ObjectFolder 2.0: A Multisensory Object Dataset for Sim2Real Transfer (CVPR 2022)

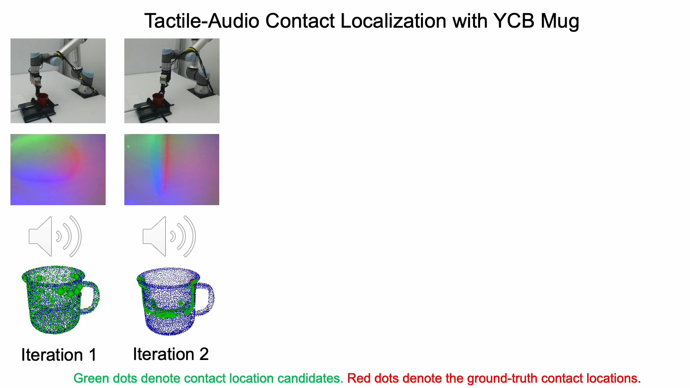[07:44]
The fourth. The fifth. And the final iteration. Finally, green particles converge to the red particle, which is the ground truth contact location.
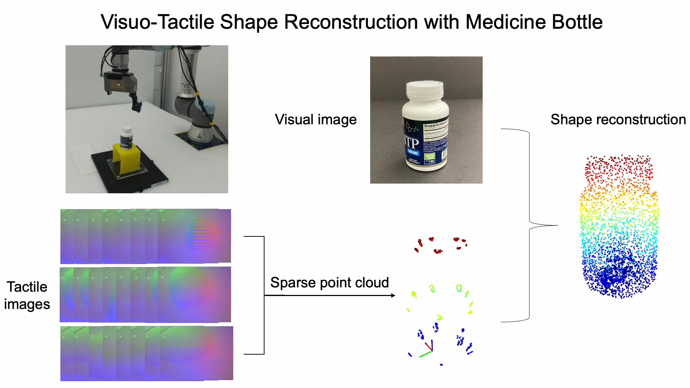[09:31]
We can see that the reconstructed point cloud accurately captures the shapes of the object. Here is another example for a wooden block.
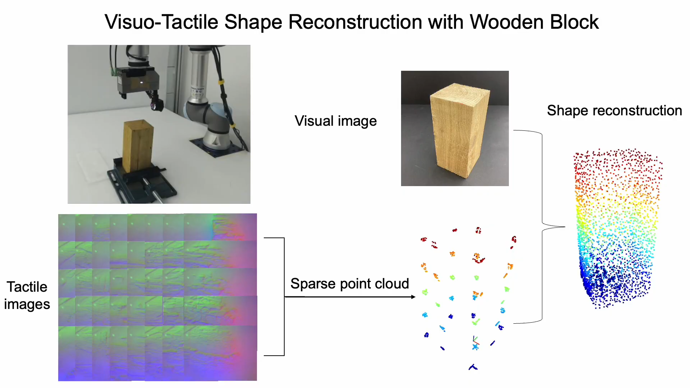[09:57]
Here is another example for a wooden block.